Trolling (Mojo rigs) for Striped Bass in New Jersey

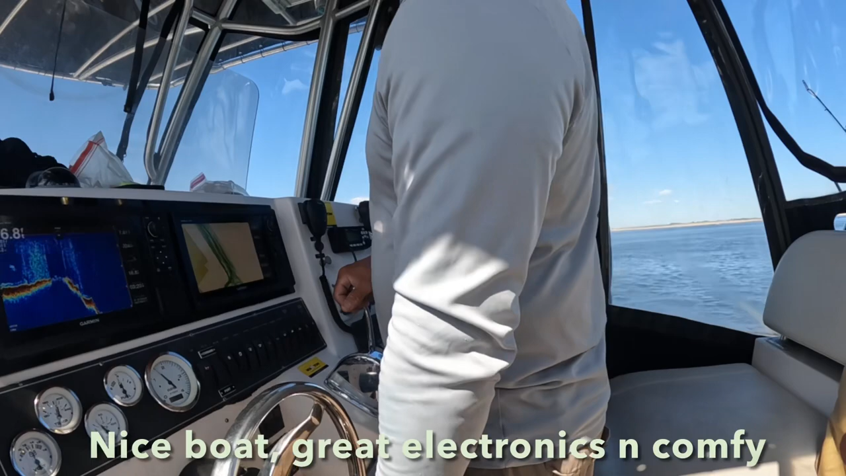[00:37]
nice electronics and what you got a lot of good luck tries uh garmin garmin units